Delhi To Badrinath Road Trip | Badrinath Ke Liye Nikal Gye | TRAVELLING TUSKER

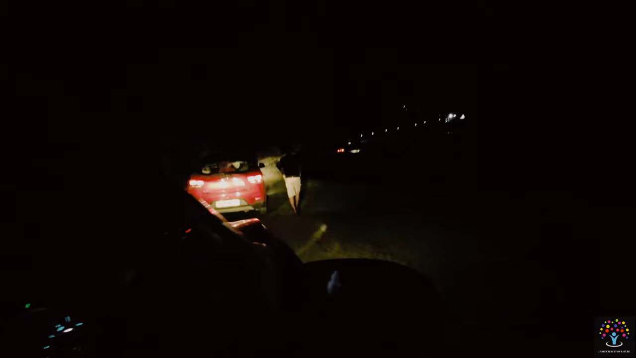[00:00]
तो भाई यहाँ पे कुछ सीन ऐसा है अगर आपको देख रहा हो यहाँ पे गाड़ी रुक रही है गाड़ी या फस रही है
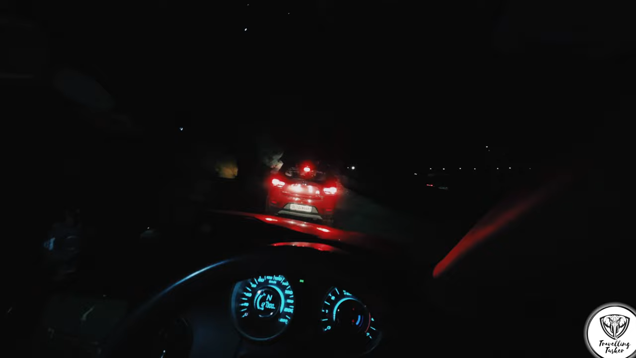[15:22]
भाई रोड कुछ ऐसा है, गाड़ी फस गई आगे, गाड़ी निकल नहीं रही,
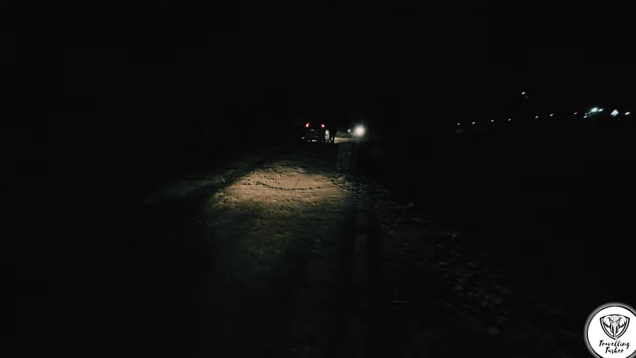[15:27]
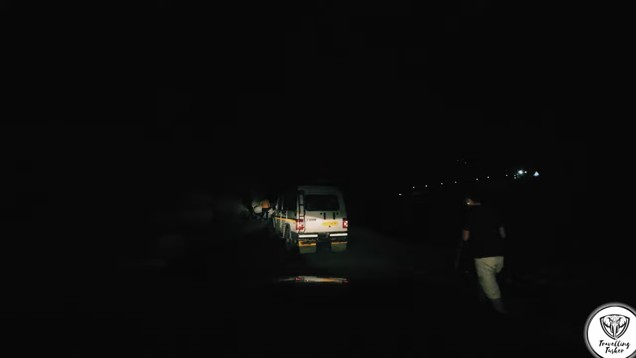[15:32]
भाई यहाँ पर गाड़ी फसने का डर है, एक गाड़ी फस चुकी थी, अब यह देखिए, यह गाड़ी कैसे निकलेगी, देखते हैं, और मेरी तो ने कैसे निकले की ओपी देखना, अधरी बात होगी आ्रे बॉपरे, बॉपरे बॉपरे